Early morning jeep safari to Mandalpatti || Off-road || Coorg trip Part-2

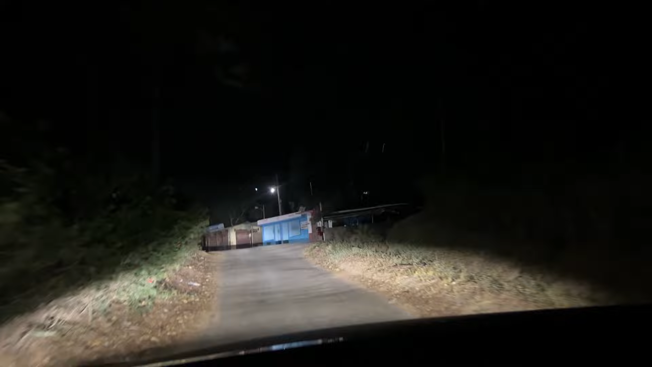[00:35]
അത് കഴിഞ്ഞിട്ട് ഇവിടുന്ന് ഒരു 2-3 കിലോമീറ്റർ അപ്പുറമാണ് കസിൻസൊക്കെ വെയിറ്റ് ചെയ്യുന്നത്.
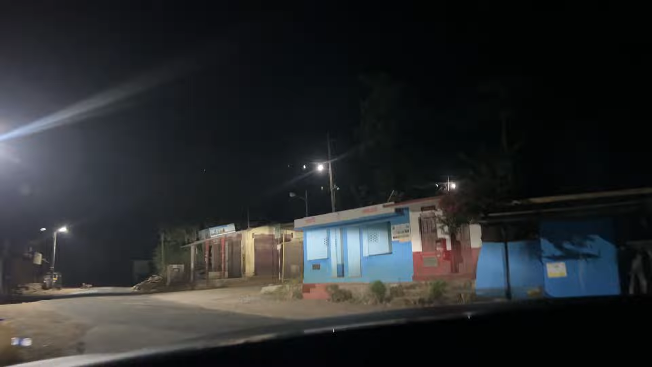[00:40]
നെല്ലുരിക്കരി എന്ന് പറയുന്ന സ്ഥലത്തിൻ്റെ പേര്. അപ്പോൾ അവിടത്തേക്കുള്ള യാത്ര ആണിപ്പോൾ കാണുന്നത്.
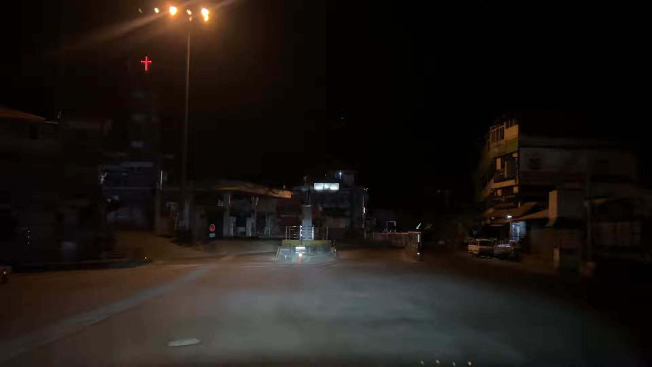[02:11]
അതിനുള്ള ഗൈഡഡ് ടൂർസ് അവൈലബിൾ ആണ്. ടൗണിലേക്ക് നമ്മളിപ്പോൾ എൻട്രി ചെയ്ത് ഇപ്പോൾ നേരെ പോയിട്ട് ആ ഒരു സർക്കിളിൻ്റെ
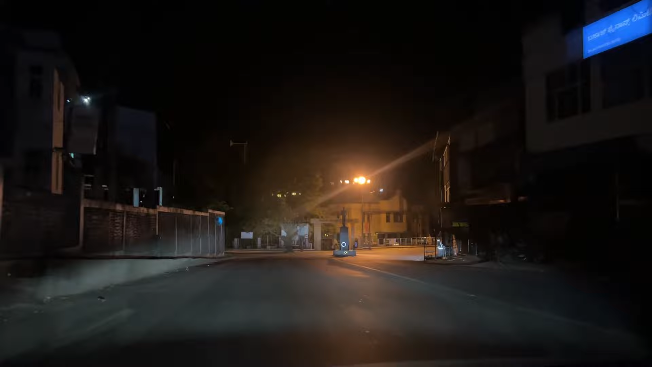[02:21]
അവിടുന്ന് ലെഫ്റ്റിലേക്ക് പോയി കഴിഞ്ഞാൽ രാജ സീറ്റ് പാർക്കിലേക്കുള്ള റൂട്ടാണ്.